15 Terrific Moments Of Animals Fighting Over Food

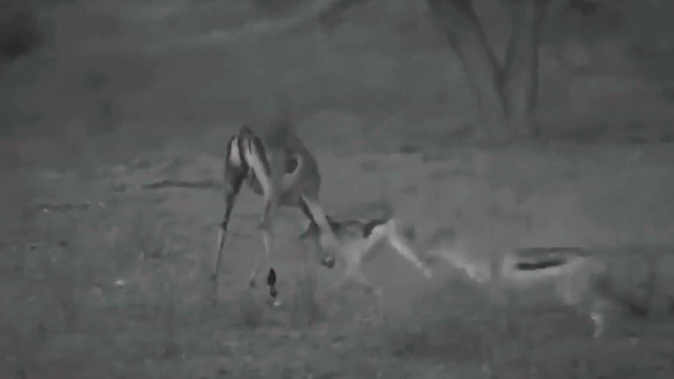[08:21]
Another impala is in trouble when a couple of jackals decide to hunt it down. One of the jackals keeps pulling on the impala's snout, and the scuffle goes past sundown.
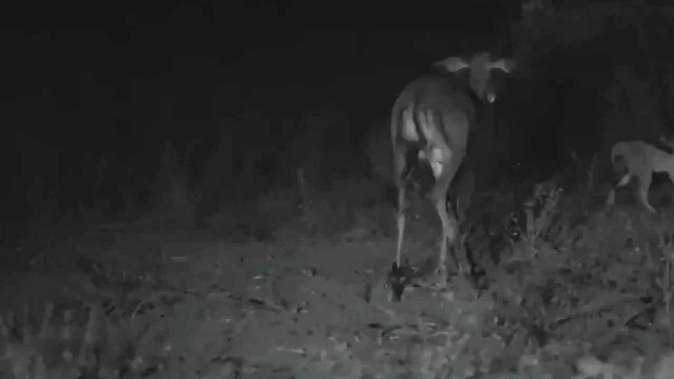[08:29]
But the impala is still lice. Number 9.
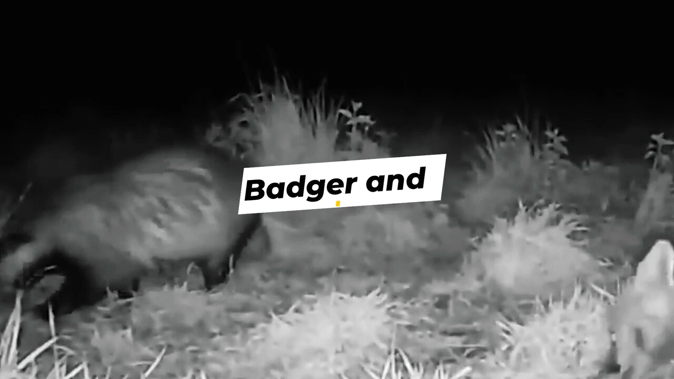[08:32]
Badger and Fox A badger and a fox meet while out on a midnight stroll, both looking for something heats.
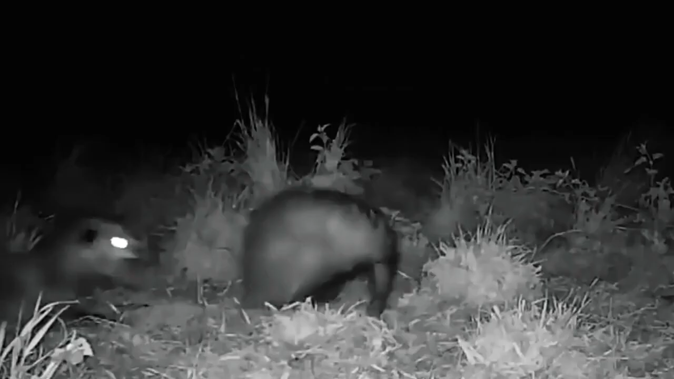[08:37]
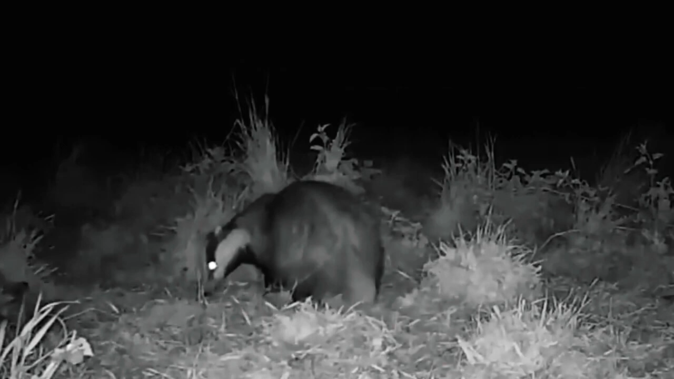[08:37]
The fox attempts to chase the badger away, but after a few threats, the badger flees.
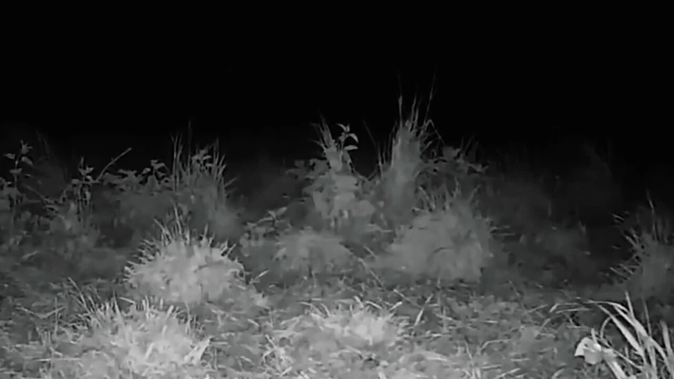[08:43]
I guess it wasn't in the mood to argue. On this night, when a fox attempts to steal dog food, this badger takes it.
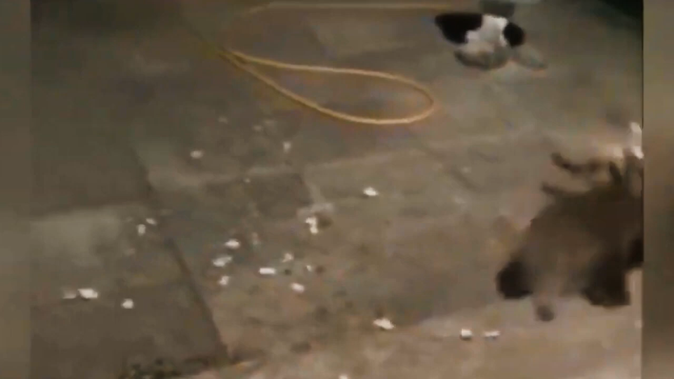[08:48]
The badger attacks and nearly rips the fox to shreds.
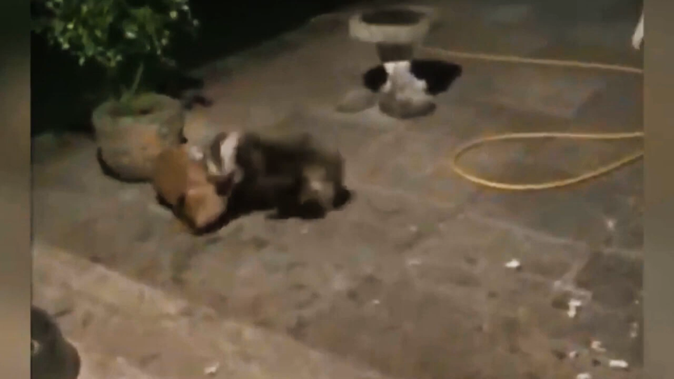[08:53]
But the fox escapes with only minor scrapes and bruises. A fox bothers this badger while he eats his dog food. But the badger is so hungry he doesn't care. The fox is adamant and won't stop smelling and biting the badger's backside.
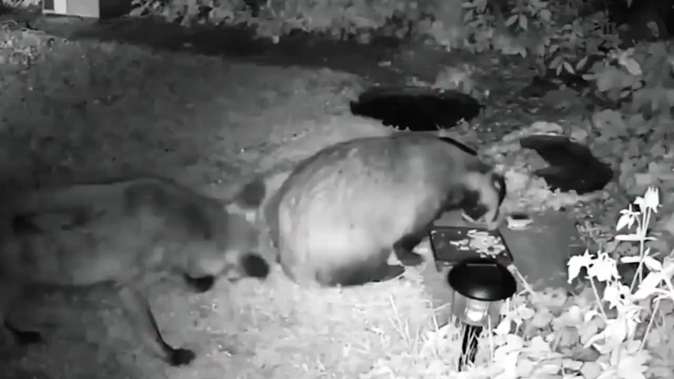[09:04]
The badger maintains its composure and continues to eat. Number 8. Raccoons These raccoons are enjoying a meal together, but there is a lot of tension in the air.
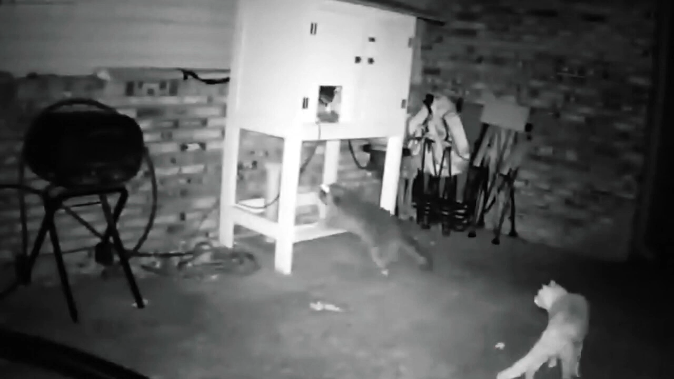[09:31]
These people set up a camera so they could see which animal was stealing the cat's food.
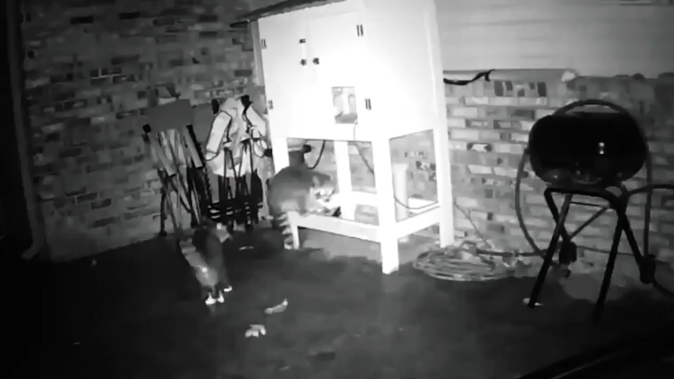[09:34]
They noticed a few raccoons come into the yard,
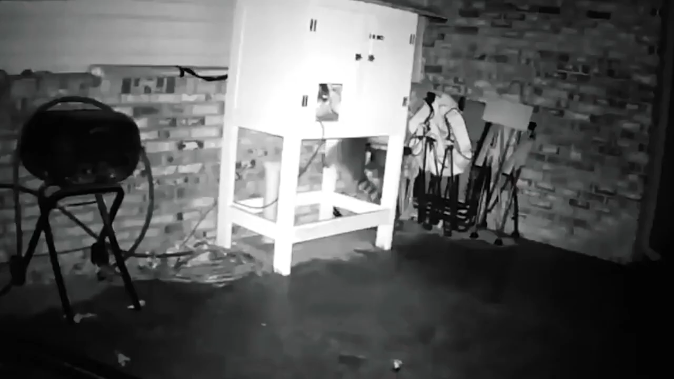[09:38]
but apparently the cats did most of the fighting between themselves for the food.
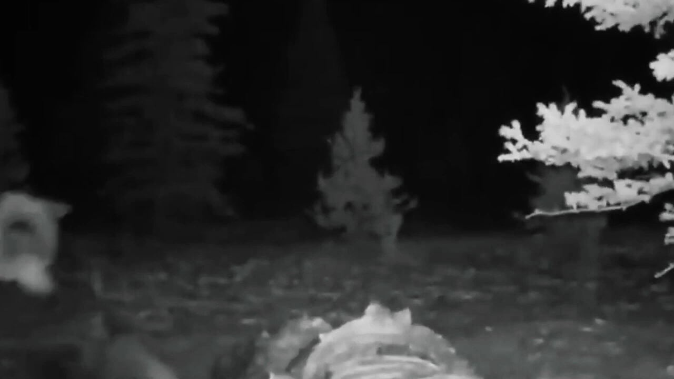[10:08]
This battle between a wolverine and a wolf is spectacular. They are fighting over an animal carcass and neither is willing to give an inch to the other.
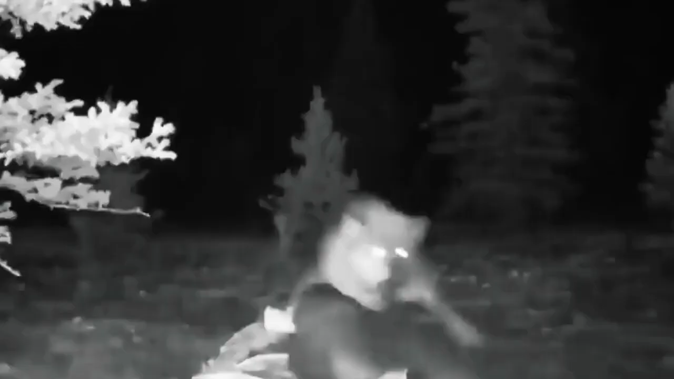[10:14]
The semi-retractable claws are extended and the specialized teeth are exposed. It's a full-fledged battle and the wolverine stands firm against the mighty wolf when a bear crashes their party.
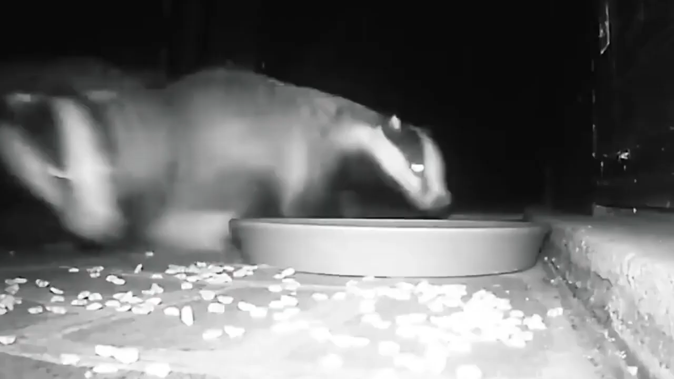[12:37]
Two more badgers scramble for food and they try to pick up as much as they can during a nightly escapade.